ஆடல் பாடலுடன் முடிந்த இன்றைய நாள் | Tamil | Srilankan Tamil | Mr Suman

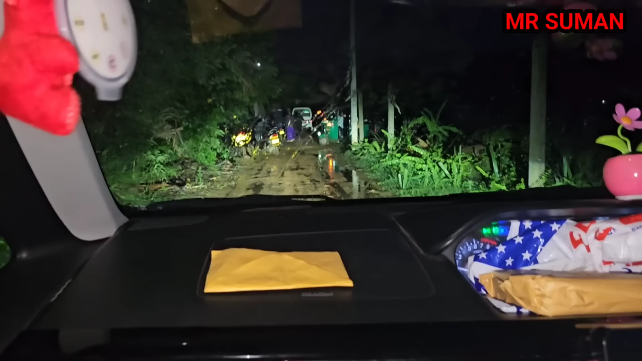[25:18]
ஓ என்னடா இப்போ இங்கே வாருகளை போட்டு வாருகளில் அதுக்கிடையில் கூட வாகனம் வந்து விட்டுது சேக் எங்கிற விடுறது வாகனம் விடவே இடமில்லாம் போகுது இப்போ